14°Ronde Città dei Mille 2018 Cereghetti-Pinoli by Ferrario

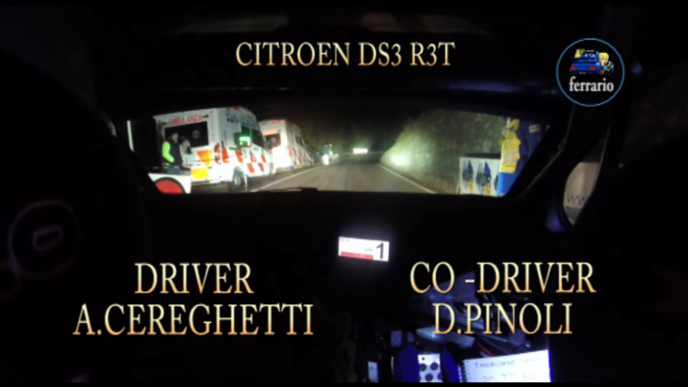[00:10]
5, 4, 3, 2, 1, via, 20, tornante destro,
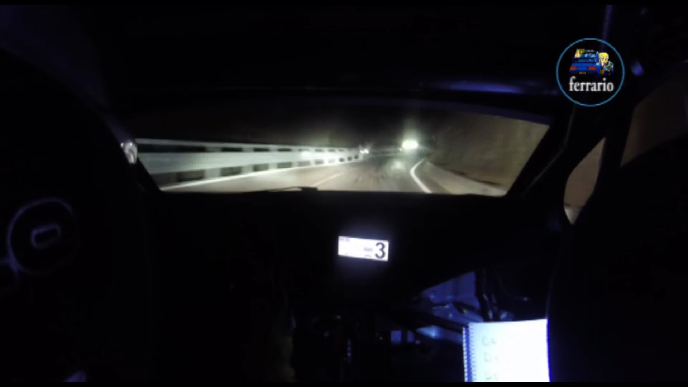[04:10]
sinistra 3, lunga, al muro, destra 4, in sinistra 4, in destra 3, 20, lunga, destra 4, per tornante sinistro, 50, lunga, lungo, sinistra 4, alla zebra, chiude 3, per destra 3,